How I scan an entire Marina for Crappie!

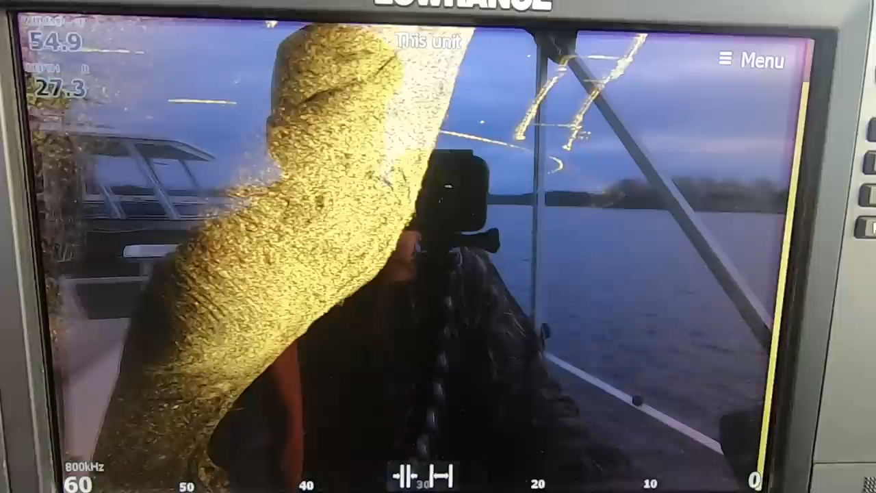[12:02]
slip coming in display they're in the second open slip right here
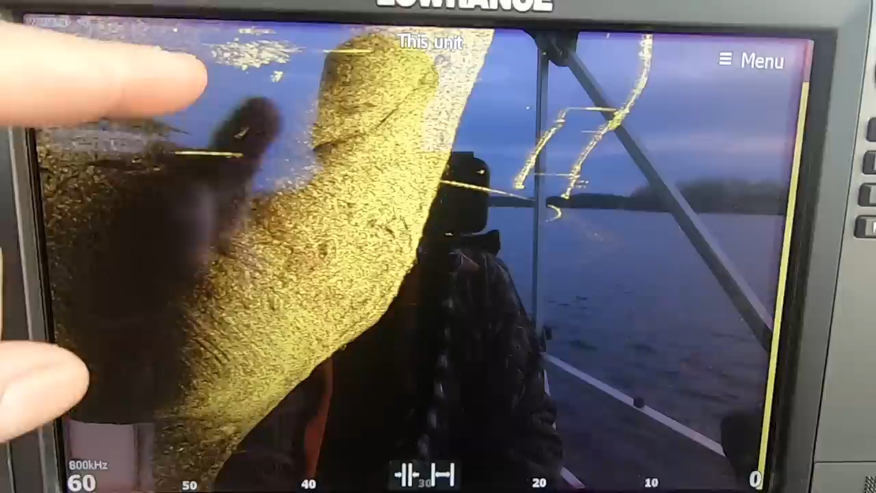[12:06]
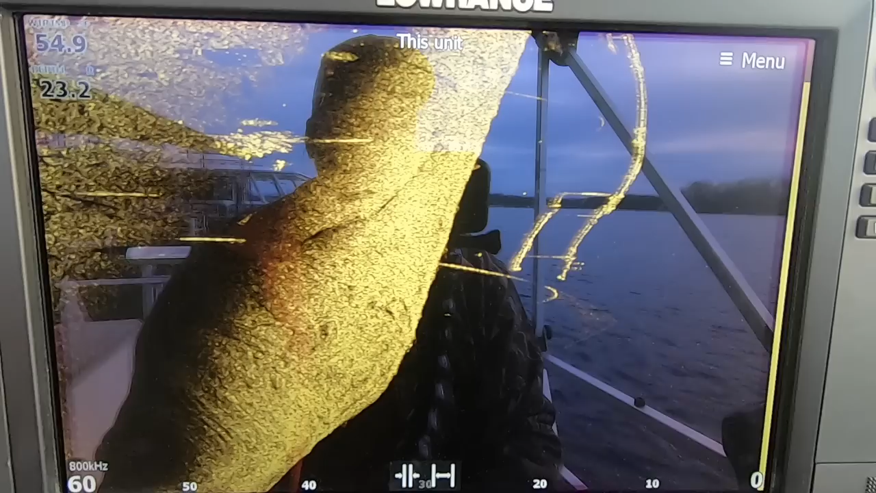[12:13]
they're at the back I'm gonna go to the other side of the dock and see where they at see if they're closer because even
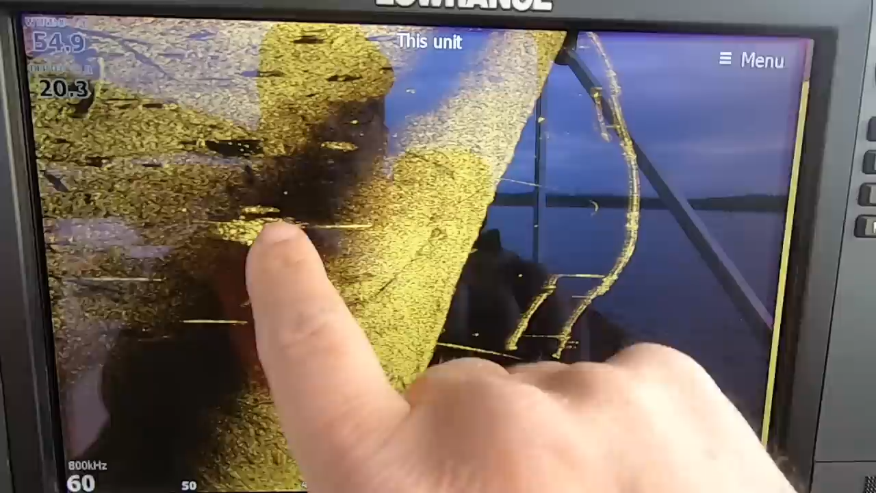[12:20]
though it's pretty close to that dock is still 40 feet so that's a pretty good little
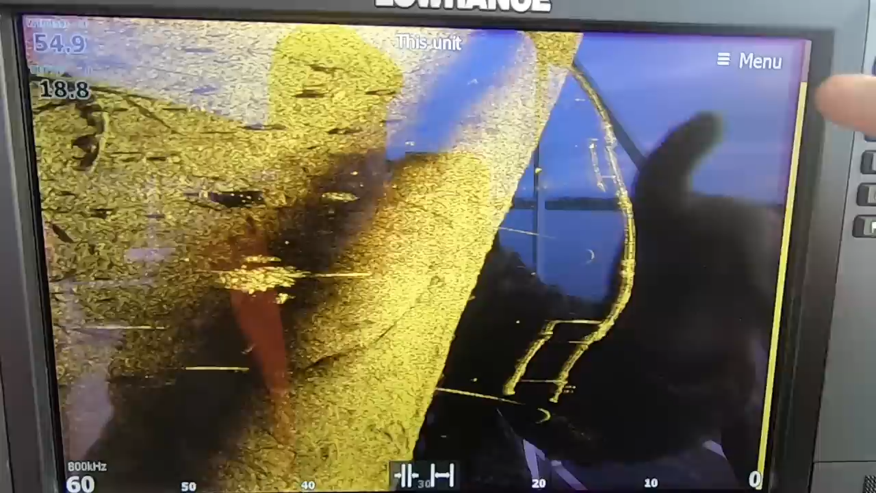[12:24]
little cast like I can get back there 40 feet
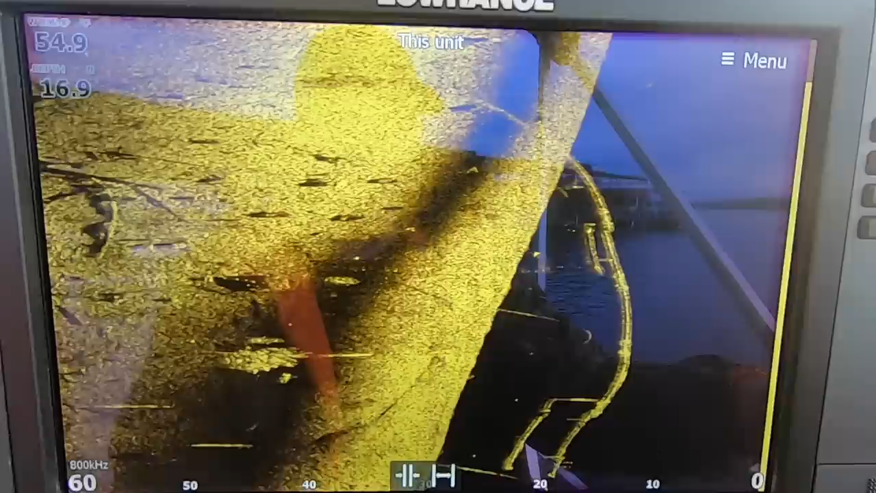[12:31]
but I just want to check the other side over here
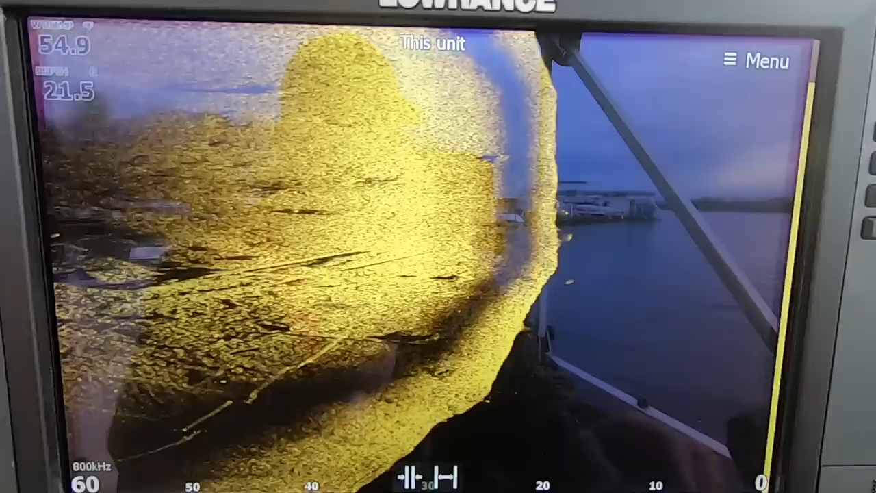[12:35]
so I get you it's like I'm gonna go right down through there and I think those fish are going to be where that boat is up on the lift
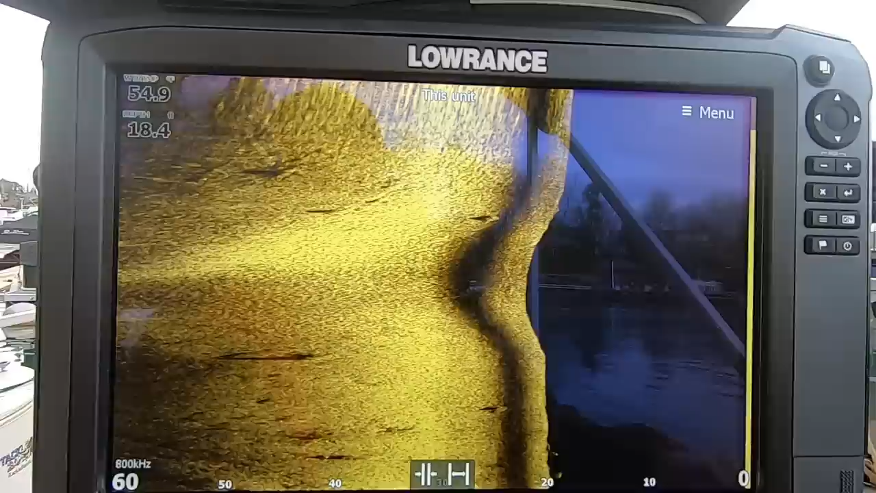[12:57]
though they're schooled up they don't always just hang
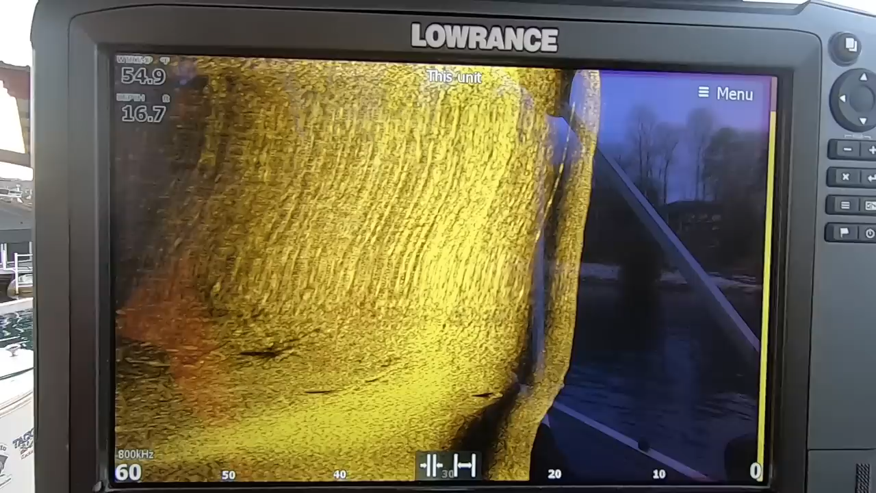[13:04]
in the same spot that you graph them okay backed up again I'm backing up or I did back up so that you're seeing all that washiness on there now I'm
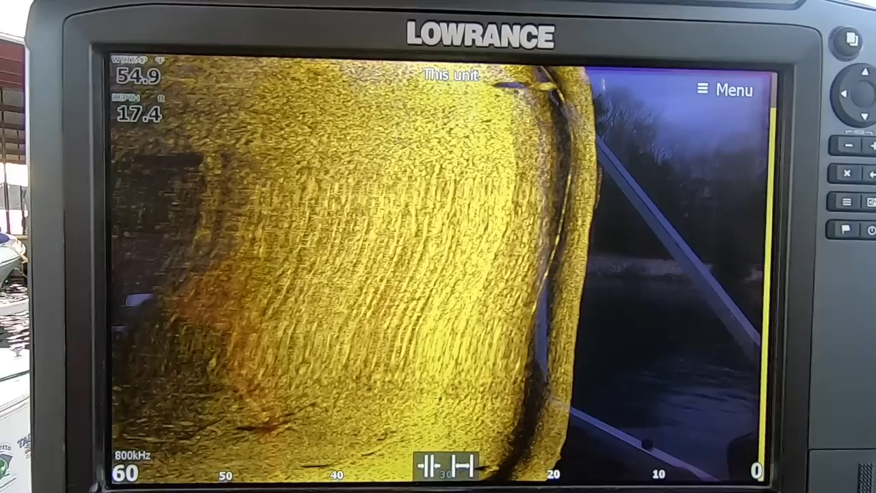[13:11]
pulling nice and steady and you're gonna it's gonna clear up and I'm gonna get straightened up with the dock so it doesn't distort things right now it's all
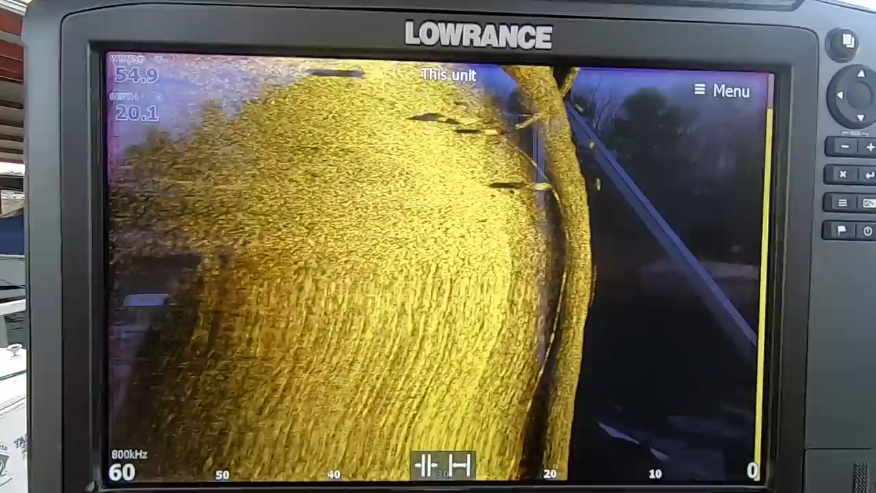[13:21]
distorted because I was turned but now I'm going pretty straight I'm gonna have to make a turn
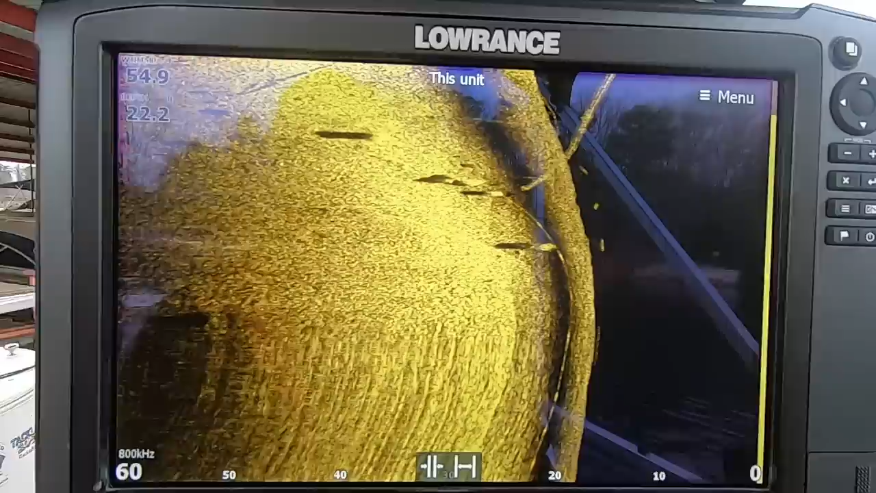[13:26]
when I get down here where these fish are it's the only problem because I got this super yacht sticking out here
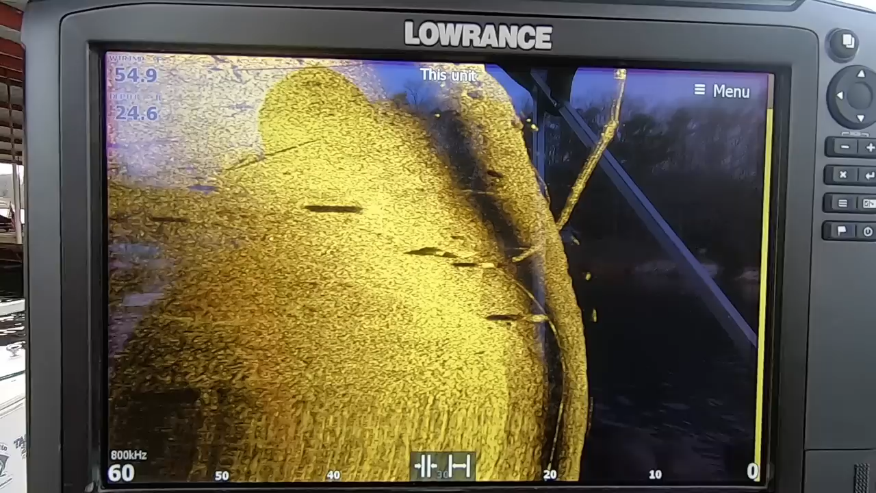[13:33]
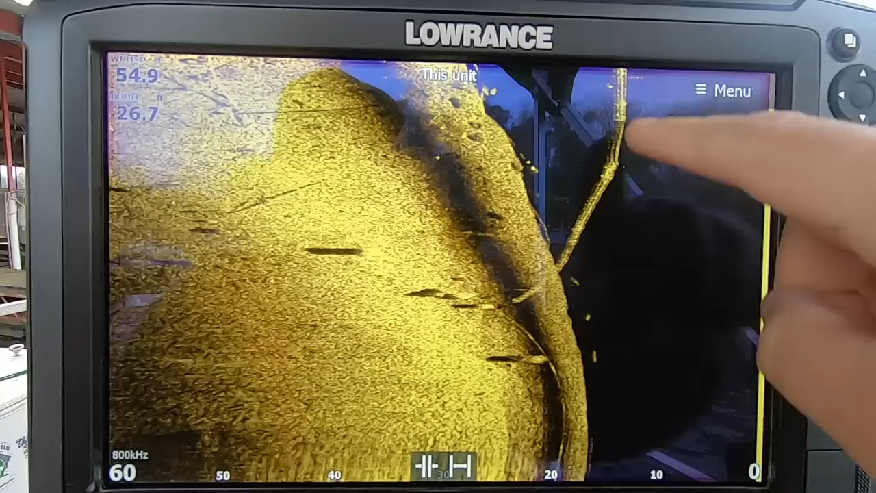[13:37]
but that's the ends of the metal docks
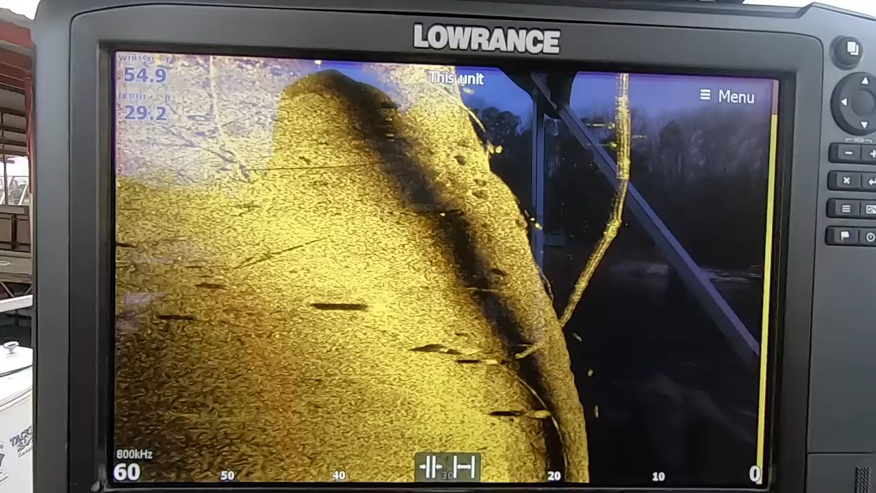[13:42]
there's boat
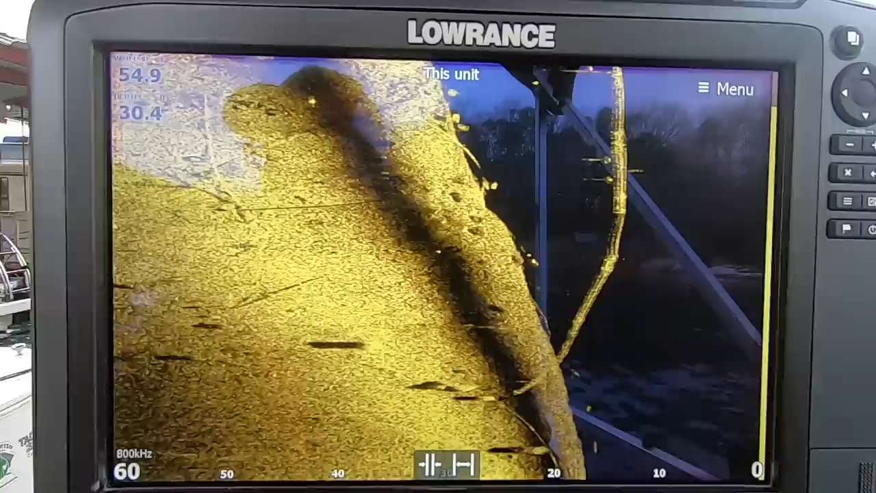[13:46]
and it should be right here coming up
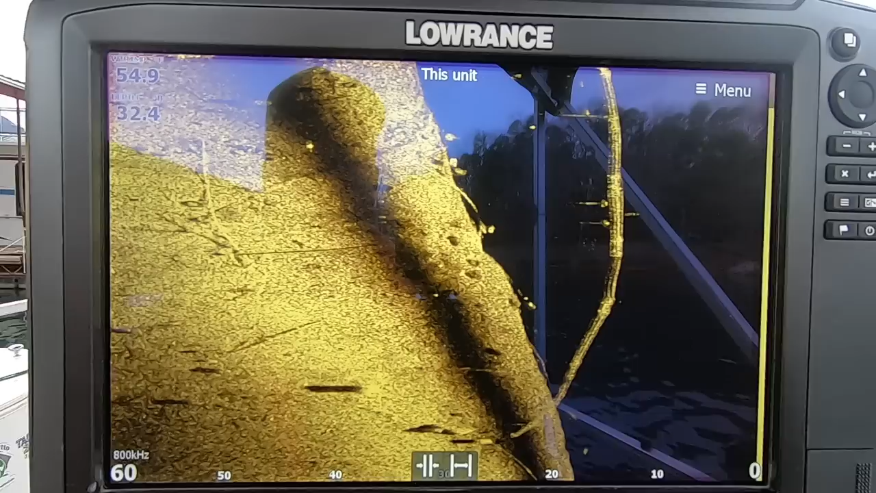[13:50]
yeah they're right there from this side let's see how far away were they uh 51 feet so I'm closer on the other side of this fish so I'm gonna run one more time
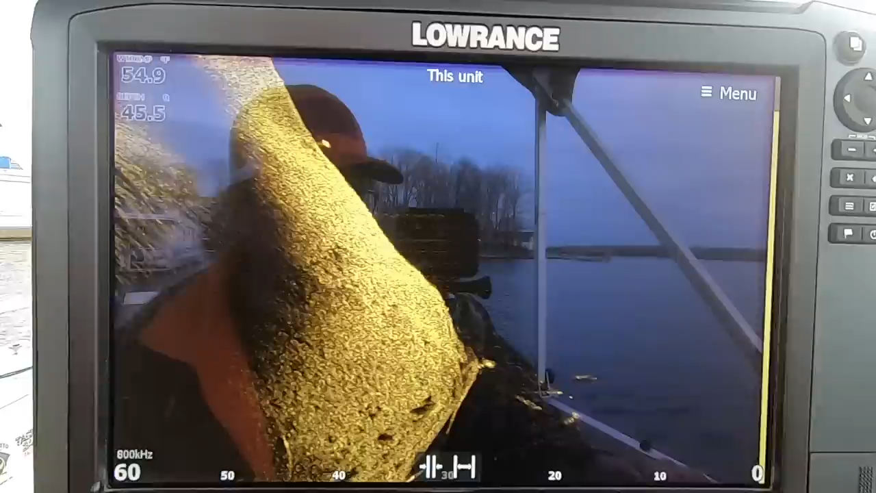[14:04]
right down the side of these fish